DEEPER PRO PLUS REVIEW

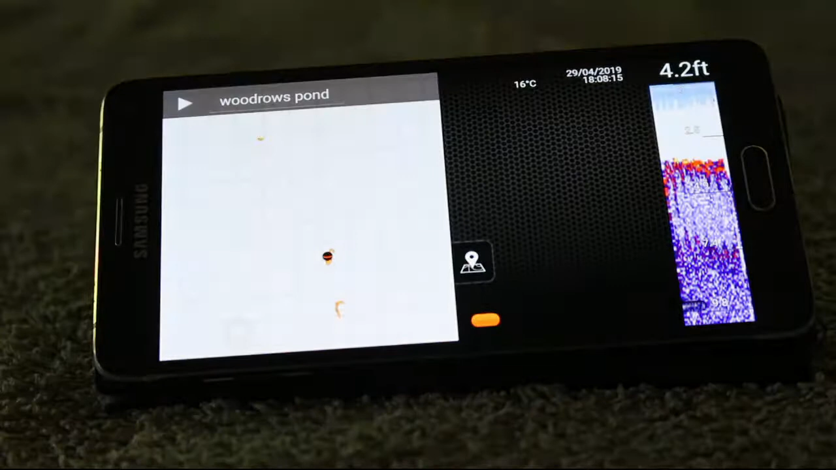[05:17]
On screen: depth 4.2 ft, water 16°C
so if I zoom in just like you would do normally I think it's linked to Google Maps
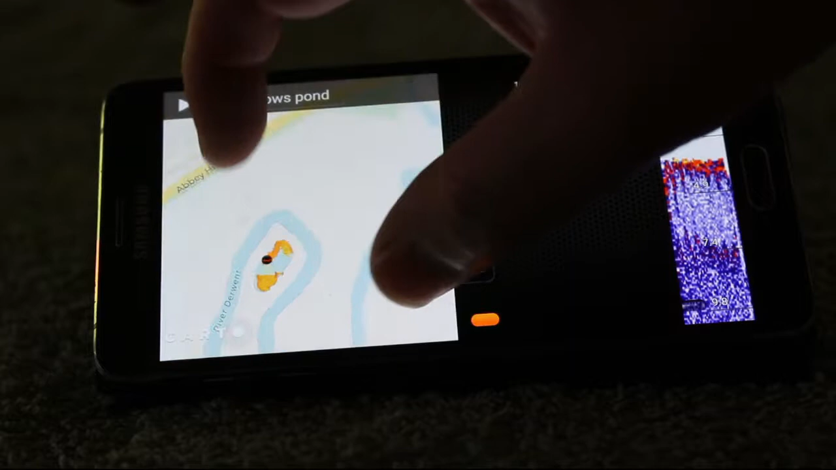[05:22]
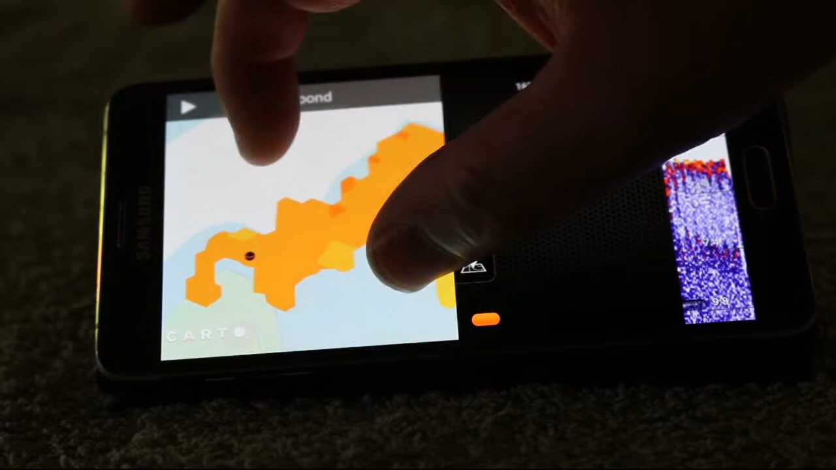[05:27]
give you an idea of a little black mark
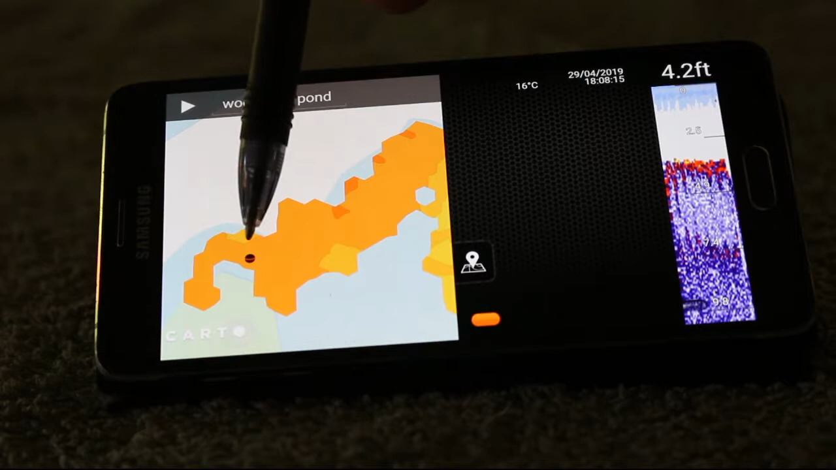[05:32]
On screen: depth 4.2 ft, water 16°C
you can just about see on the screen there is it the actual Deeper Pro Plus and then if you press the button across there
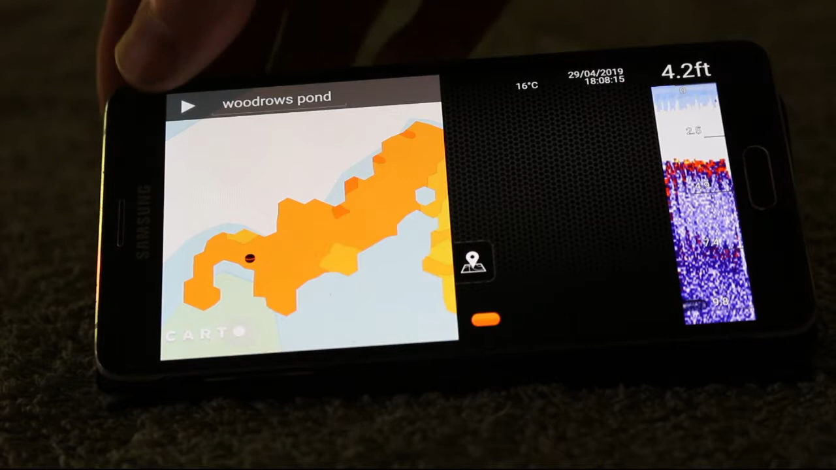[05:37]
On screen: depth 4.2 ft
in comes information so you've got across the top there you've got the temperature of the water date time depth this is the bottom looking at it's quite silty coming into the edge you've got reeds
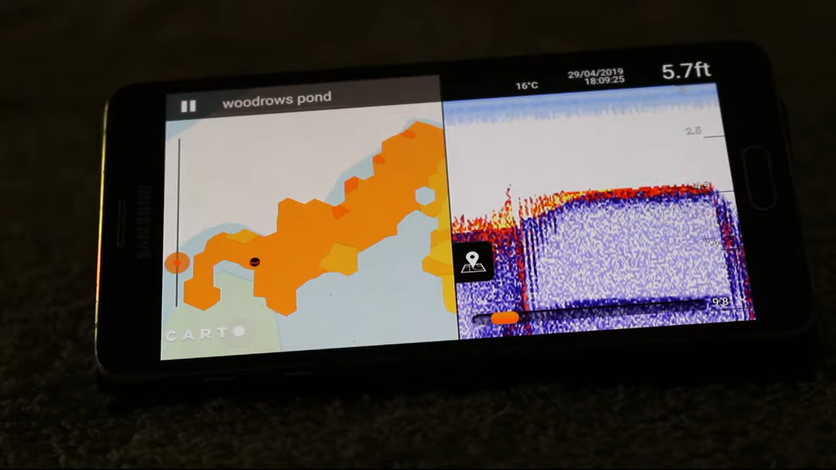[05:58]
On screen: depth 5.7 ft, water 16°C
each little peak like there is another casting so
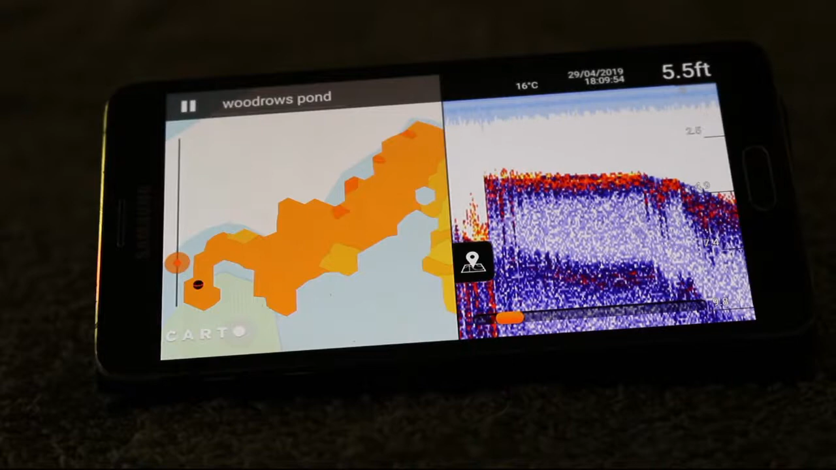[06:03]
On screen: depth 5.5 ft, water 16°C
if I just do that and get the full screen this is quite good you can get home or
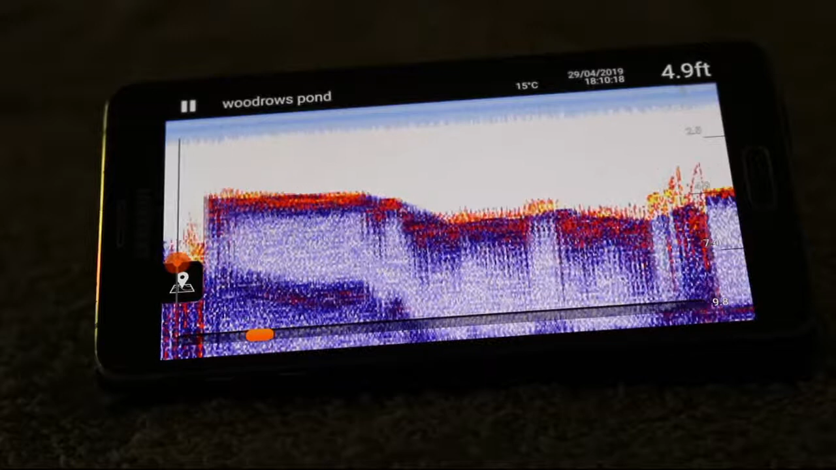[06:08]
On screen: depth 4.9 ft, water 15°C
you can cast in a review it while you're at the lake and give it you can fast so if you drag the slider at the bottom it will speed it up there's a dog having a scratch in the background
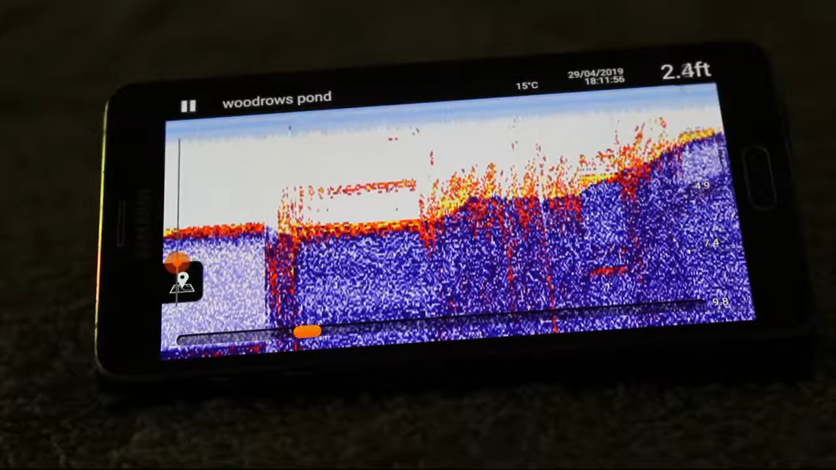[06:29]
On screen: depth 2.4 ft, water 15°C
and each you see so that's why it's coming in near the edge where
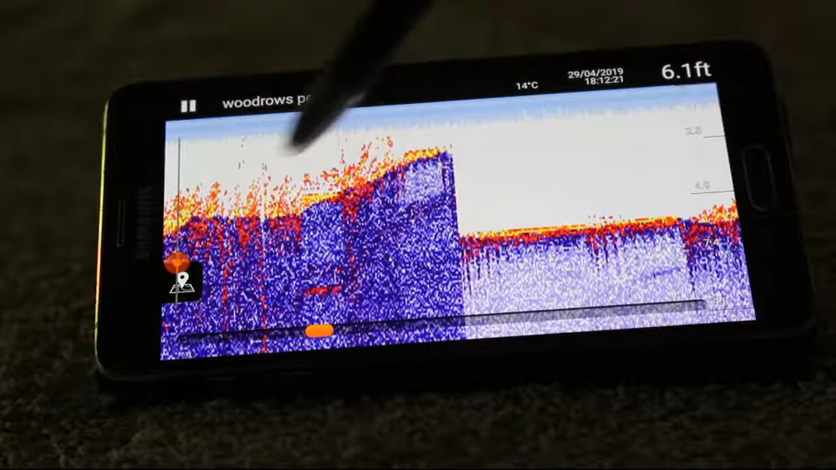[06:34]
On screen: depth 6.1 ft, water 14°C
the weed and the reeds are casting out into the middle muscle flat back in towards the edge and each time you can tell as it's coming in it's quite easy to pick it up obviously a bit deeper there so it jumped a little bit because the deeper it is the more information it will try and squeeze into this
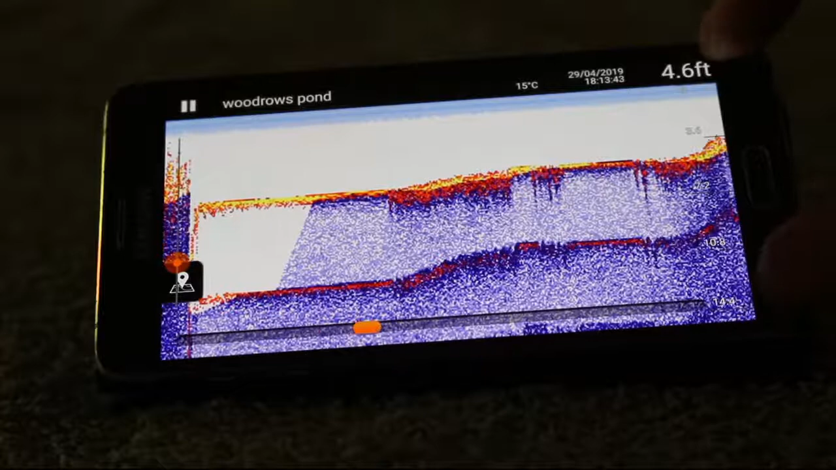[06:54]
On screen: depth 4.6 ft, water 15°C
size of the screen now I use it on a old Samsung Note 4 and I have very very little problems a couple of times the
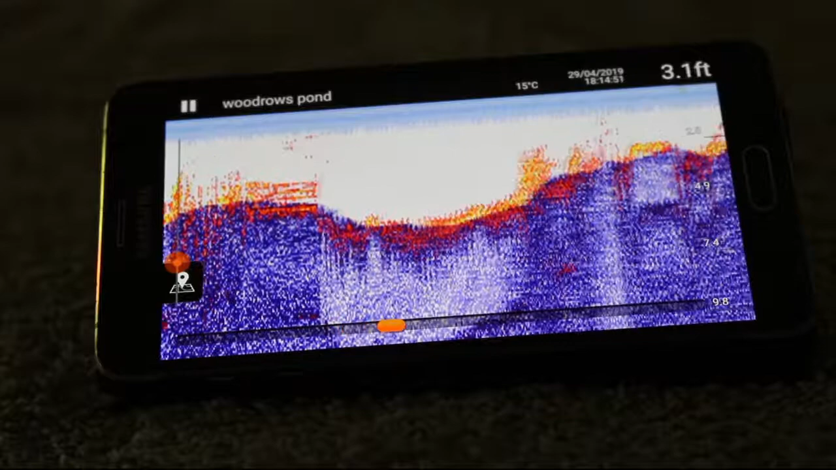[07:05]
On screen: depth 3.1 ft, water 15°C
GPS drops but I think that's because there's trees etc near an island where I was fishing
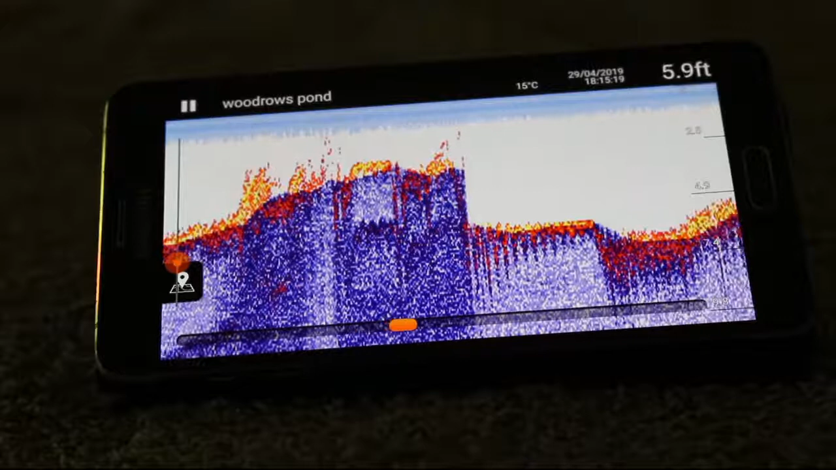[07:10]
On screen: depth 5.9 ft, water 15°C
so I think a fish should come in now so if I pause that you can just see the fish icon right
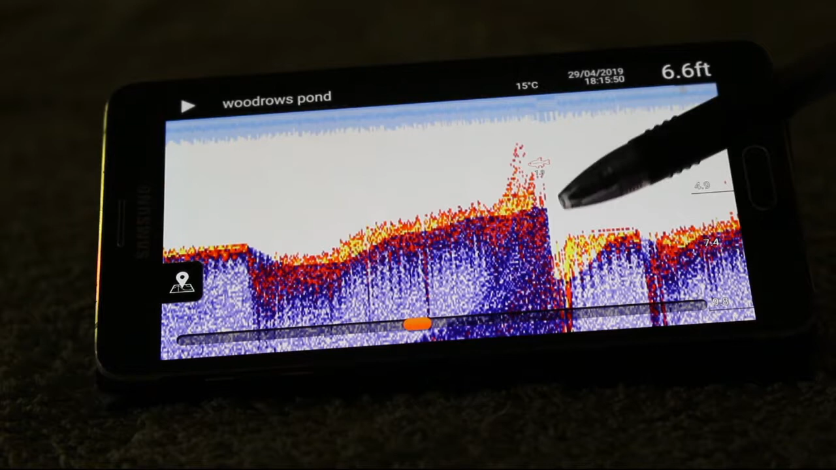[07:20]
On screen: depth 6.6 ft, water 15°C
near the edge amongst some reeds etc
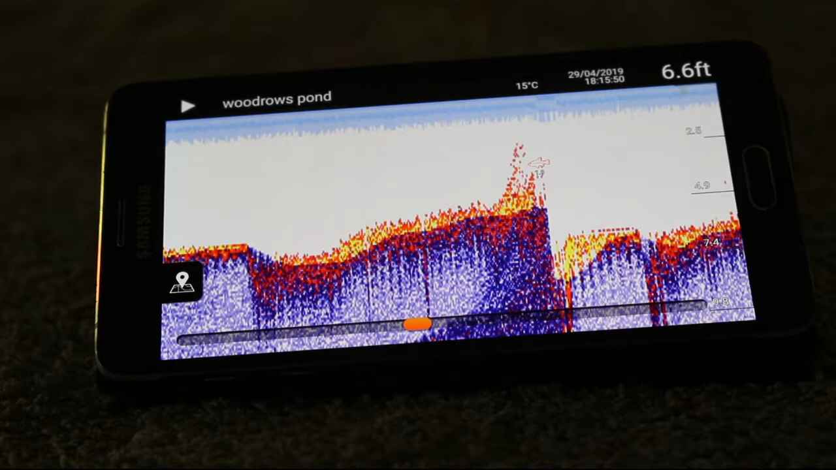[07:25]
On screen: depth 6.6 ft, water 15°C
that just gives you so the fish is actually by the island
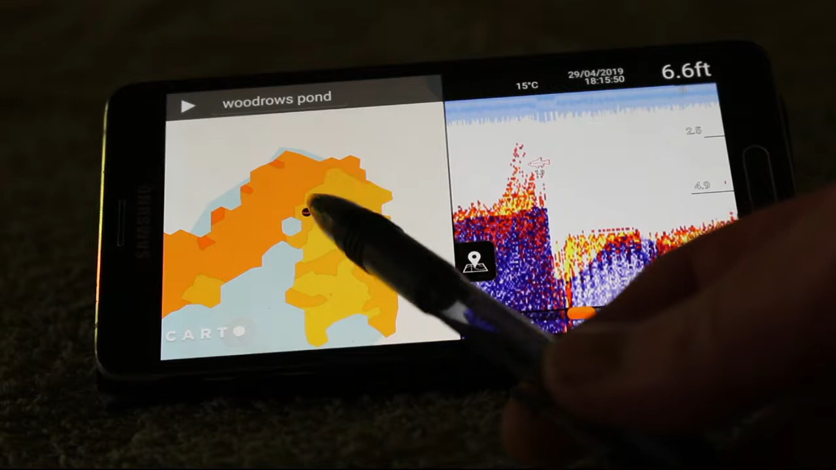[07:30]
On screen: depth 6.6 ft, water 15°C
over by the island there so if I now go back